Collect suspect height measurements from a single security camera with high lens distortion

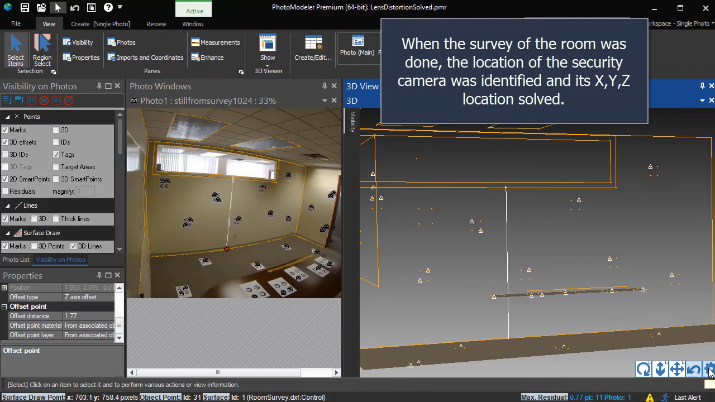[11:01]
the location of the security camera was identified and its XYZ location solved.
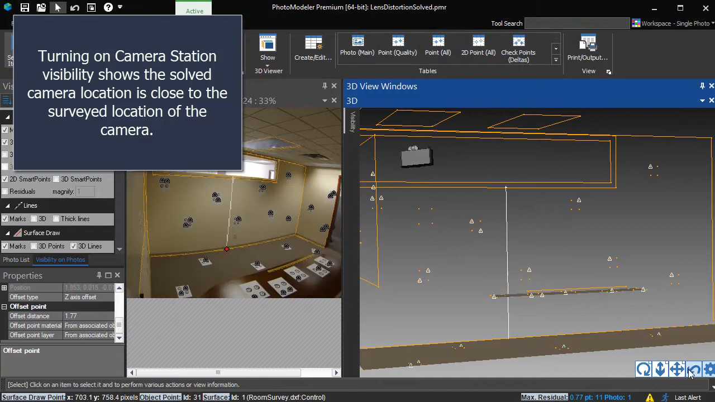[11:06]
Turning on camera station visibility shows the solved camera location is close to the surveyed location of the camera. Photo Modeler solves the location of the camera at the time of each shot.